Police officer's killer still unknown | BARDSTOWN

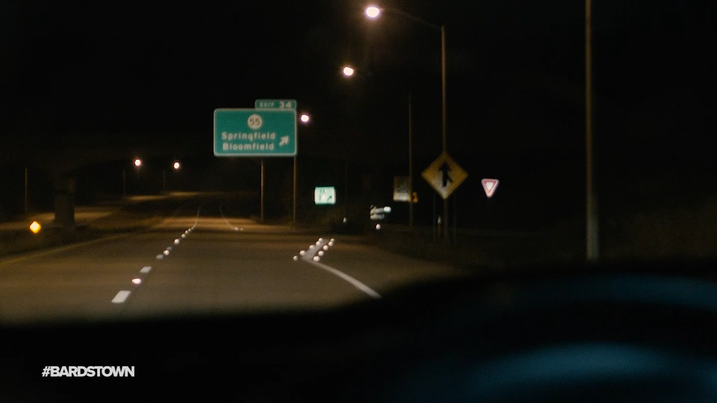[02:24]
The officer took his typical route, winding around exit 34. Seeing something up ahead. Something in the road. Something that would make the officer stop.